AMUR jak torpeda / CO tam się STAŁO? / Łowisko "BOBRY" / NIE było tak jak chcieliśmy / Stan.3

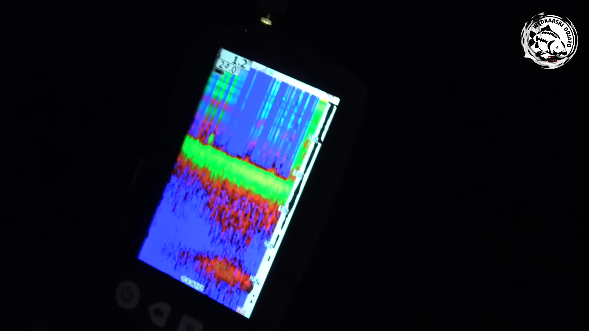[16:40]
1-2 metra, nie jest centralnie przy brzegu, jest blisko brzegu, ale zostawię, bo było widać twarde. Teraz to zestaw nas spadł. Tak, teraz dlatego ten, ale tam faktycznie jest...
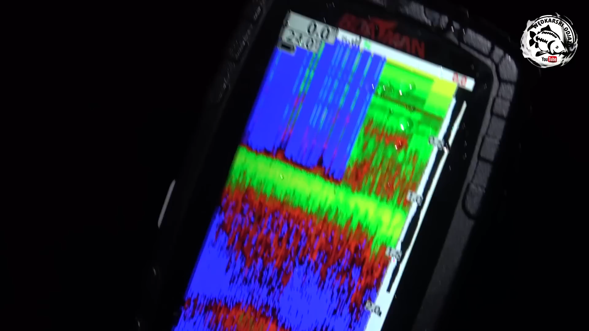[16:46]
Jest płytko, czekajcie, tam gdzieś jest łódka. Ale tam już są trzciny, zobacz, już jest, no, już jest trzcinowiska są.
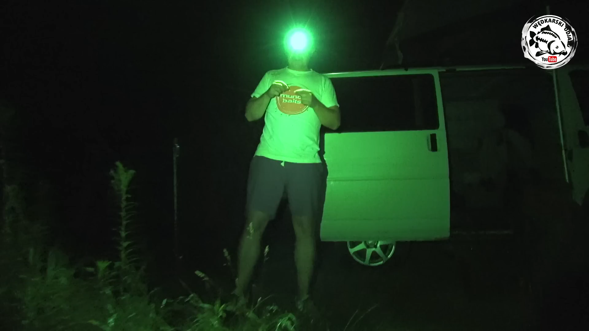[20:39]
Mieliśmy go w siatce, siatkę przerwał. Nie, w dodatku jeszcze przypon strzelił.
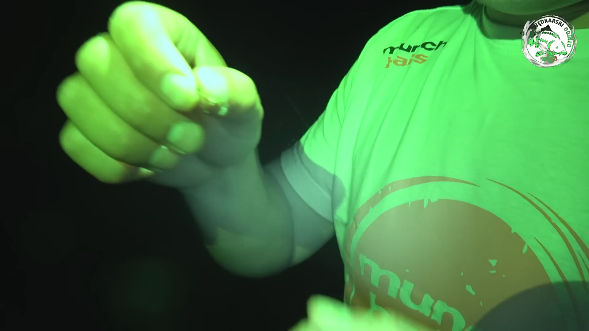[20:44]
Przypon strzelił. No to jest w ogóle jakiś w ogóle.
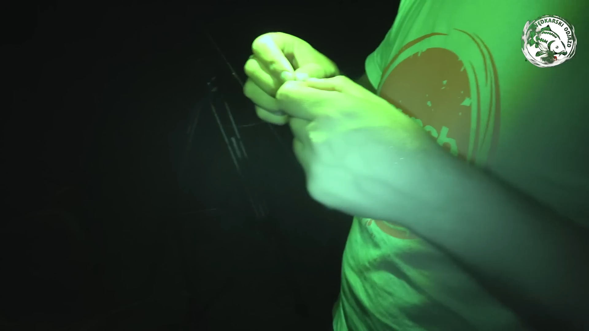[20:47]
Fluorokarbon strzelił, nie? No, i to zostało tym. Siatka ma dziurę. I to nowy zestaw strzelił.
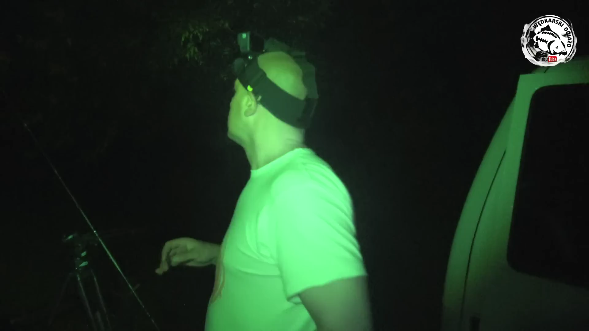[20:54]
Dobra, jedziemy i robić zestaw. Najkrótszą milanę, ale robimy zestaw i wwozimy, no. I co powiesz? No trochę szkoda, nie? A łódki nie wziąłem.
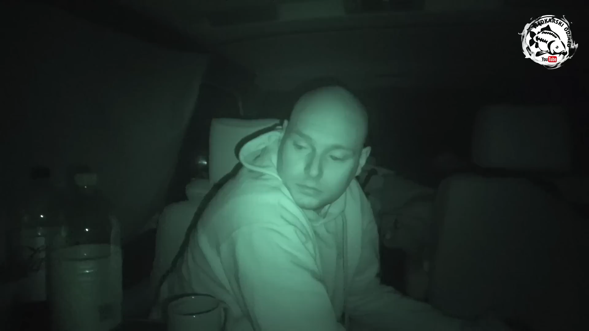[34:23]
No i my już sobie siedzimy w środku, zestawy powywożone. No i zobaczcie, dzisiaj jest naprawdę spokój, cisza. Pójdziemy tą lampkę wam pokazać, o. No, to zajmiemy, nie? No, weźmy kareczkę. Milan śpi z tyłu. Już był taki zmęczony dzisiaj. Słuchajcie, zmęczony był, bo w ciągu dnia nie spał. Już taki trochę marudny był nawet, bym powiedział. No bo chciał wszystko, a no.
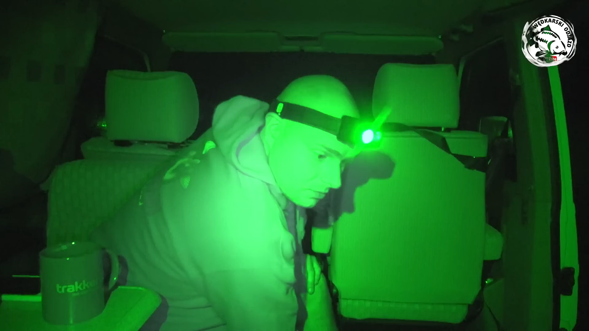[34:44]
nie wiedział czego chciał. Nie? Dokładnie. Będziemy tak. Zobaczyć. No. Tylko wiesz co, ja tą centralkę wyciszę, bo przecież ja mam teraz na maksem ustawiony. Pilocik
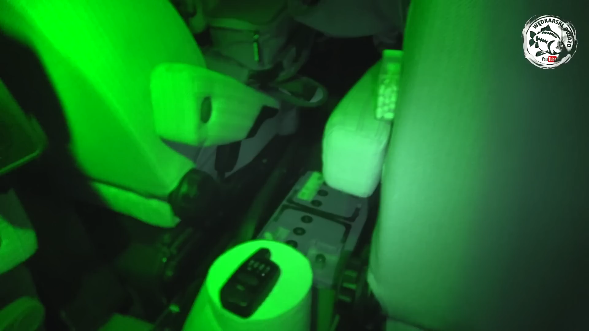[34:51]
i lampeczka.
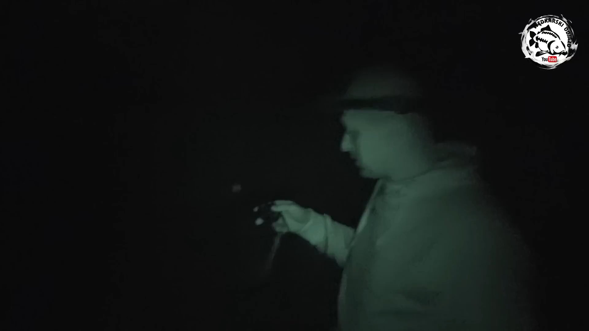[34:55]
I teraz wyłączymy Nightshota i zobaczycie, chodźmy może tutaj działa. Z tej strony. No, żeby nie ten. Zobaczycie.
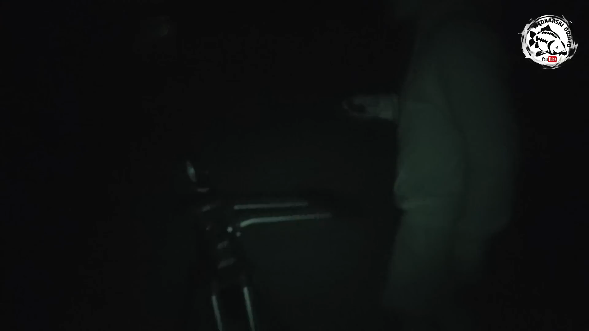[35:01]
Czekaj, wyłączam. No. Jest? Tak, możesz ten, jest ciemno. Dobra. No i zobaczcie, 25%.